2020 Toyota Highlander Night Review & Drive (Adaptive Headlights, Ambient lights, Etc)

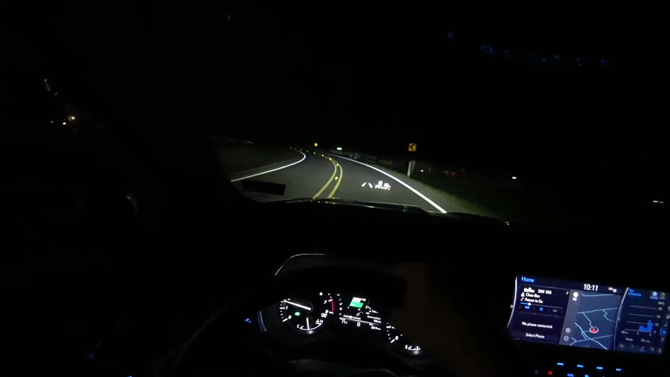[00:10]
and we're going to go for a test drive and check out this adaptive function with these LED headlights as well.
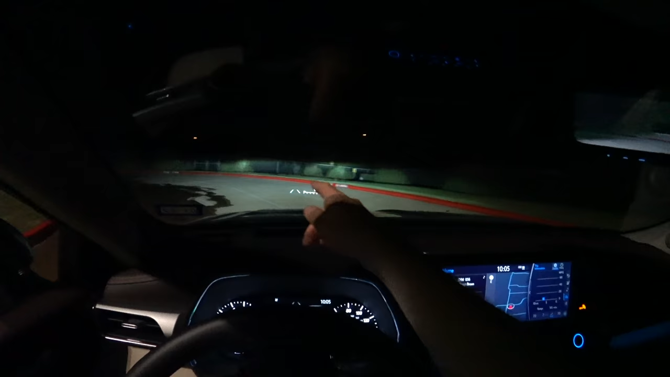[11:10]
You can see the lights swivel to the left right away. They do a pretty darn nice job in this platinum trim. It's a real shame that the lower trims have a glare issue. I have not encountered any on the road yet at this point because they're still fairly new to really see that. But nobody has flashed me in this platinum trim. And in this test drive, I'll tell you a little bit about how it drives. If you want to see more detail about the driving dynamics and what it's like to live with, be sure to check out my full review in the description below.
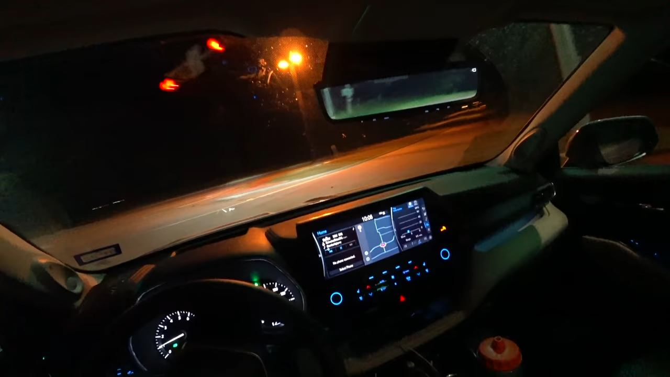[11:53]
But first of all, let's go ahead and get on it a little bit. This is definitely a high revving engine. It wants to rev out, unlike a turbo. And on this road, the lights are bright enough that even with some overhead street lights, they do a nice job. I mean, they're still bright, but we'll get on a dark road in a second. One disappointing thing to me is that the side mirrors, even on this top $52,000 trim,
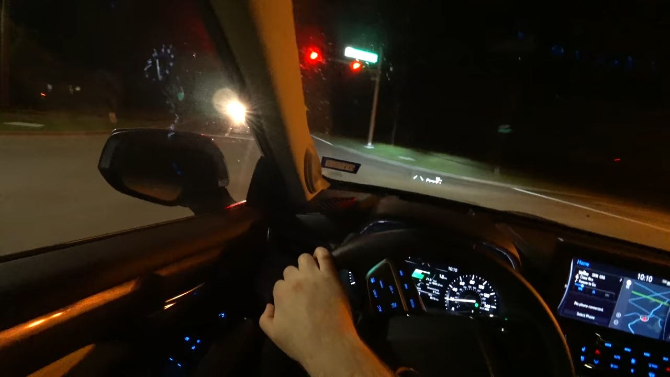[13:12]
I could see it swivel a little bit, but it was a little bit bright. Oh! My high beams literally just flashed that person for a split sec. They turned off, and now they turned back on. I can see way out there. Not the widest with the high beams, but I can see way down the road. Turn those off. So you can see just how the adaptive function does with no high beams. It can still work with high beams. But as we go around this corner, definitely a little bit more of a dip than I thought.